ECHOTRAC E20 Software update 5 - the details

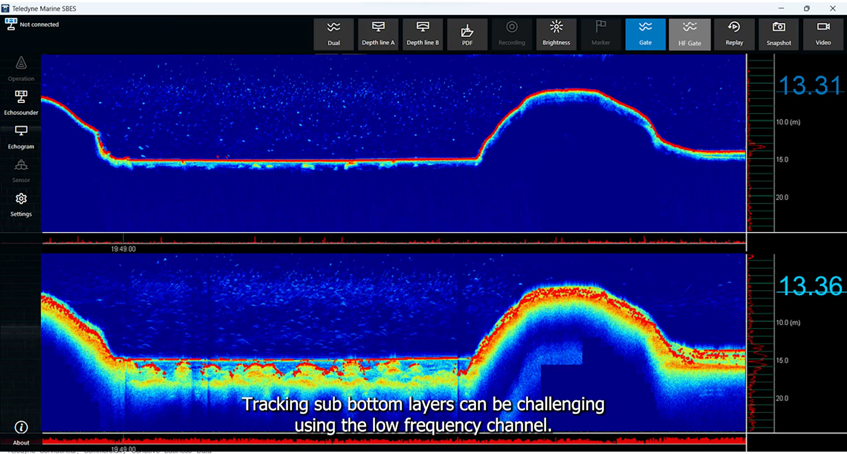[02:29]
Tracking sub-bottom layers can be challenging using the low-frequency channel. However, with the new release, we introduced the high-frequency gating feature. This feature enables the high-frequency channel to function as a gate for the low-frequency channel. In practice, this means that the low-frequency channel will detect the next strongest return.
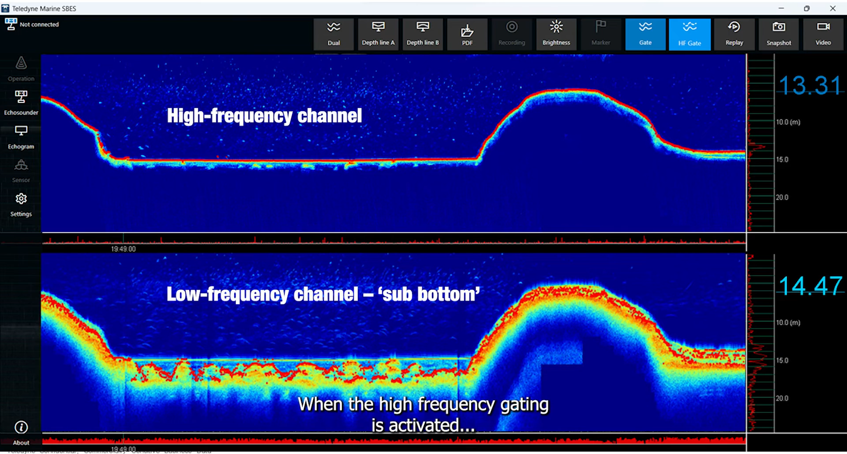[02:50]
When the high-frequency gating is activated, the low-frequency channel will smoothly track the sub-bottom.
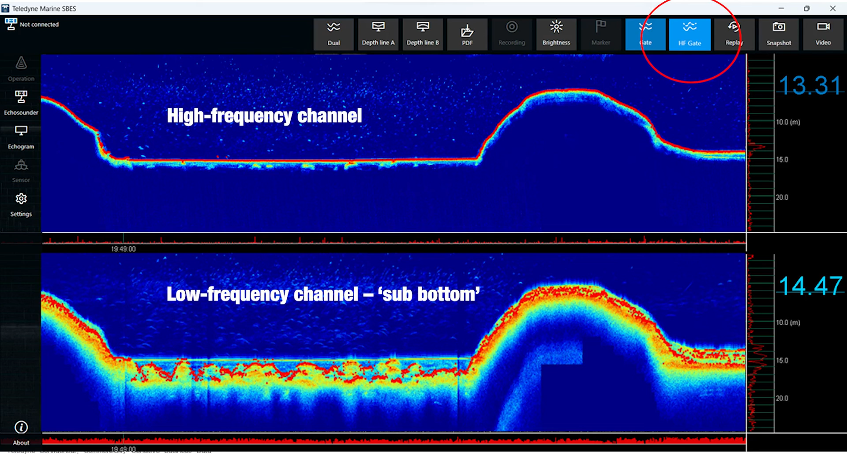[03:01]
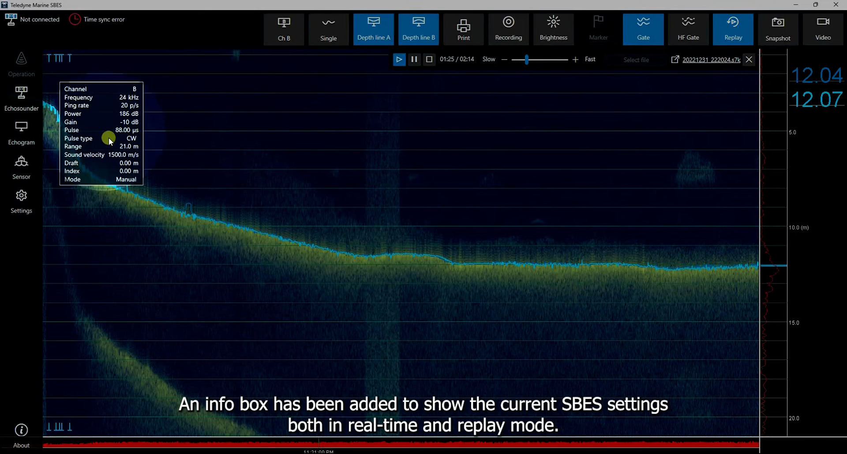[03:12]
An info box has been added to show the current ESB settings both in real-time and replay mode.
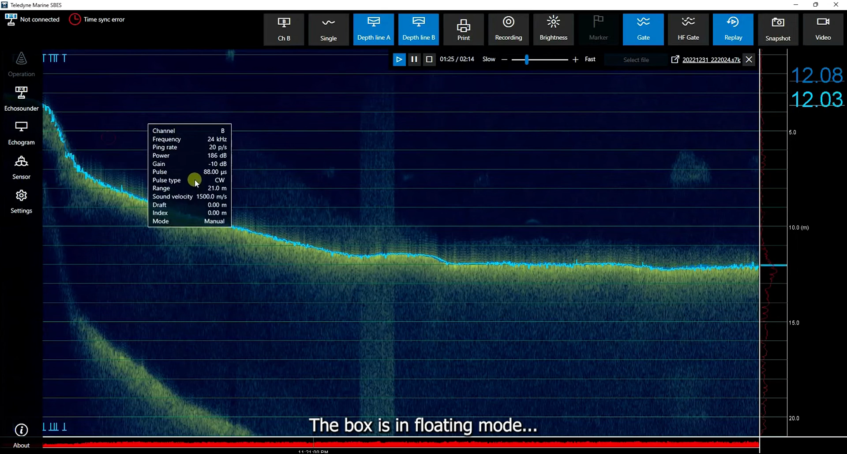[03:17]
The box is in floating mode and can be dragged to any position in the view.